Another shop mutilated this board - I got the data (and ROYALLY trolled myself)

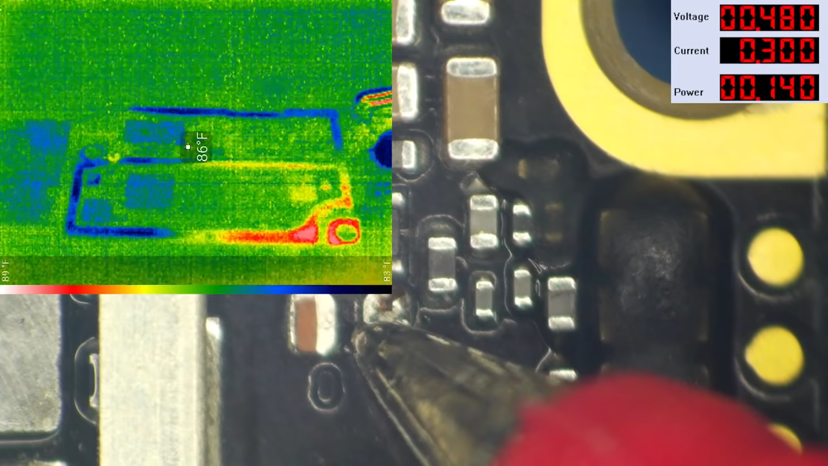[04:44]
Using it up. I'm not really seeing anything that jumps out at me. So let's go ahead and set this up for 3 amps. And at 1 volt, it's not actually capable of drawing 3 amps. It's only drawing 680 milliamps, which that actually should be enough to narrow this down.
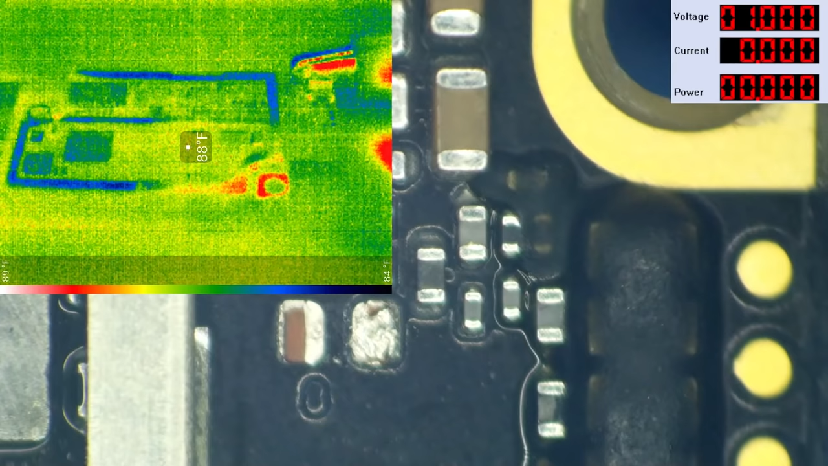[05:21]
And we've got this little piece of debris here that is just getting dangerously close to something that it's not supposed to be touching. So let's get this out of the way. So we're not making much heat yet. Let's move this thermal camera on up here and look at this end of the board.
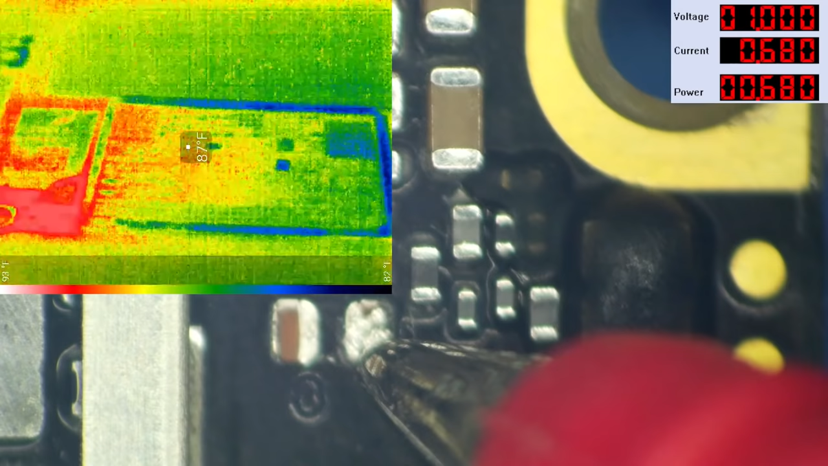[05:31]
We are starting to get some warmth here near the top end of the board, right?
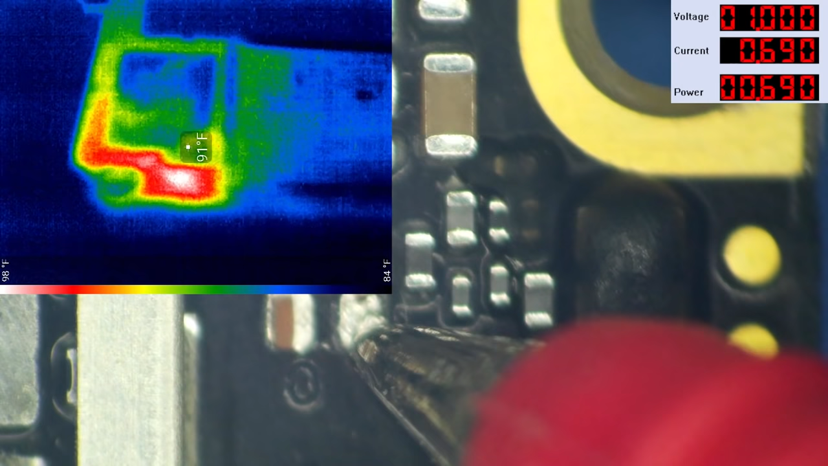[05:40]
On screen: spot 91°F, scale top 98°F, scale bottom 84°F
Okay, so I'm going to take the power off right now. We're at 690 milli big ones. Power's off. Oh, there's that heat going away.
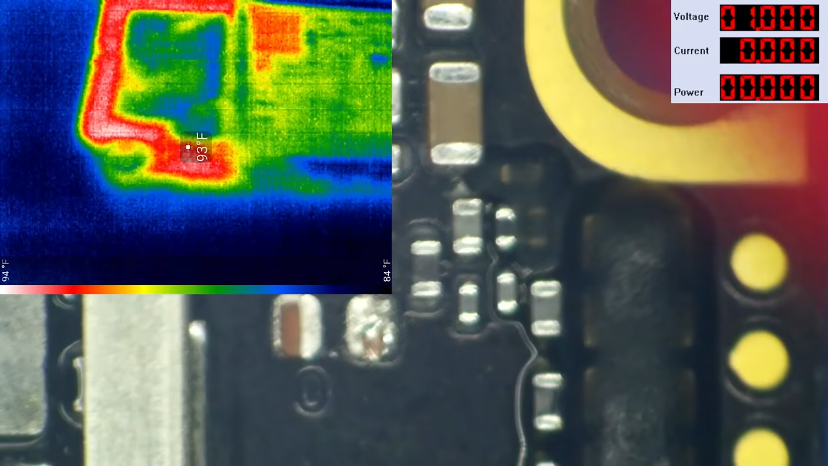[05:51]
On screen: spot 93°F, scale top 94°F, scale bottom 84°F
Let's do it once more. Here's power on, power off. Power on, power off, power on, power off. Do you see what I see?
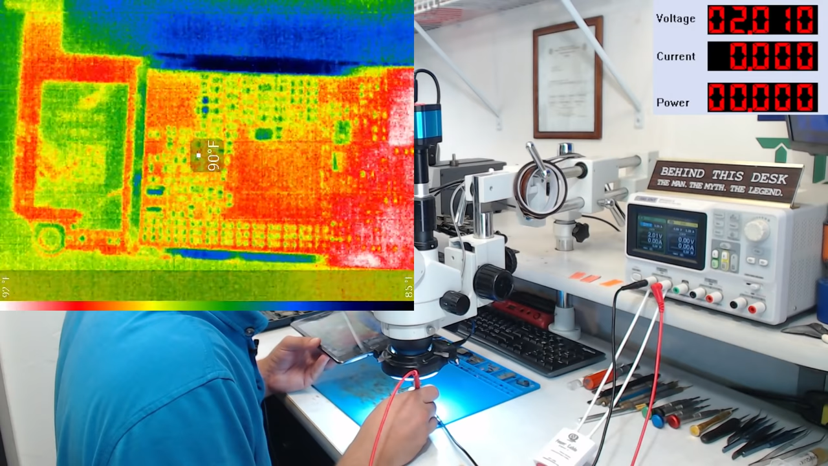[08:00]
And we're going to allow it to have up to 3 amps. Let's see what we get. Well, that Wi-Fi IC area sure does get hot. Did they mutilate this over something silly?